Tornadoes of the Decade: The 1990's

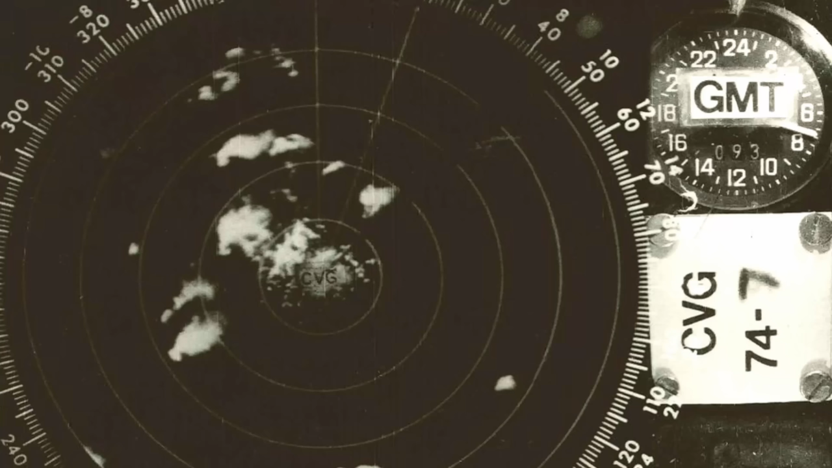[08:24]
Almost every single cell was going on to produce hook echoes that were clearly visible on radar.